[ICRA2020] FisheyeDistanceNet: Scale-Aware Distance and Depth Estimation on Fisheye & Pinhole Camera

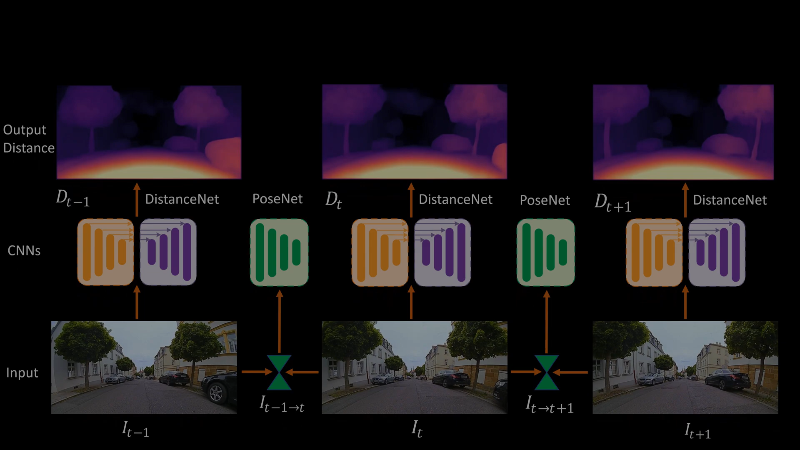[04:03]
Coming to the losses, we introduce a photometric error warped for both forward and backward sequences.
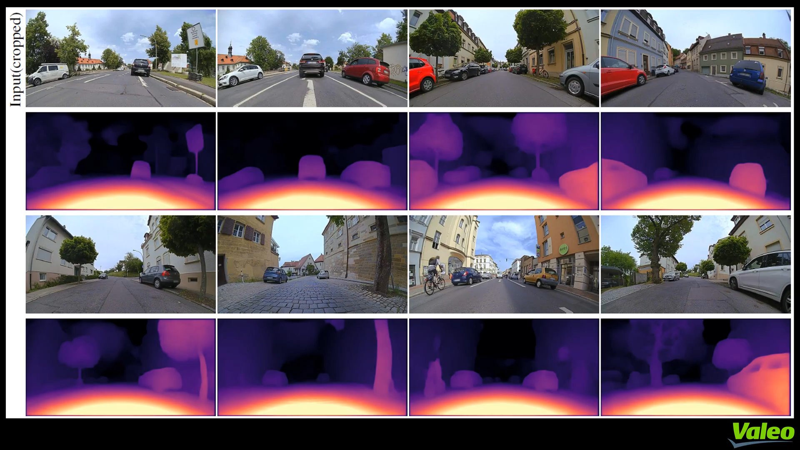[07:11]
A model fisheye distance net produces sharp distance estimates and incorporates the distortion introduced by fisheye images which can be seen in the top left and top right images. Due to the usage of sub-pixel convolutions over normal upsampling, sharp high quality distance estimates are obtained which can be seen in the bottom row bottom left image. I would like to showcase a few distance estimate snippets.
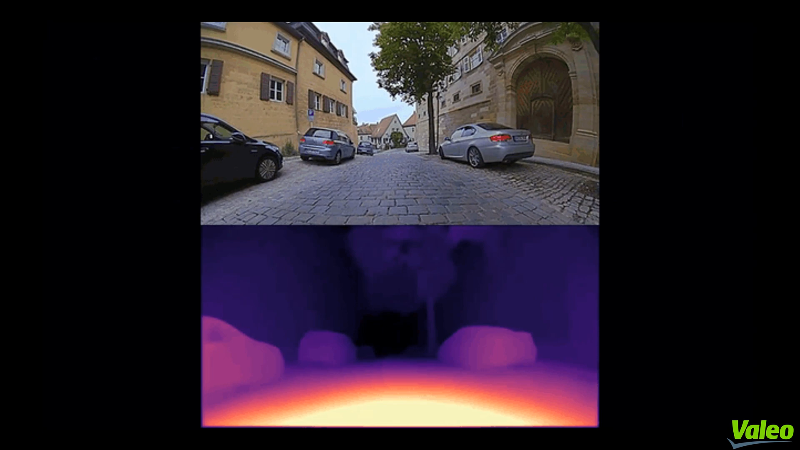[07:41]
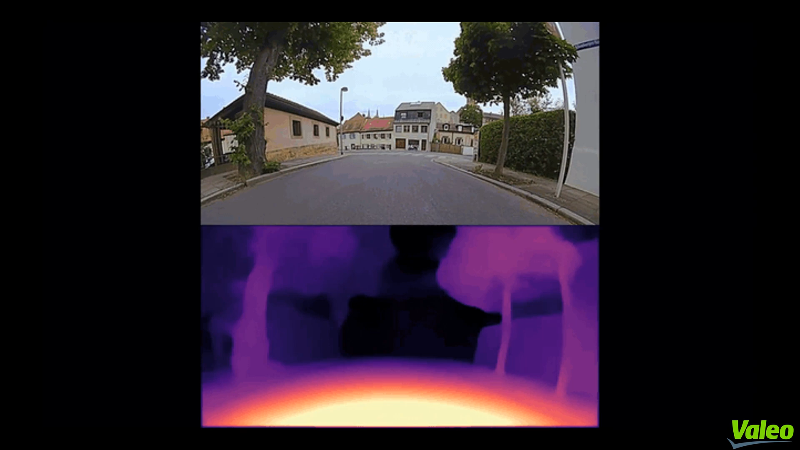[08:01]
As we can see in this video near the edges, the large distortions from the fisheye cameras.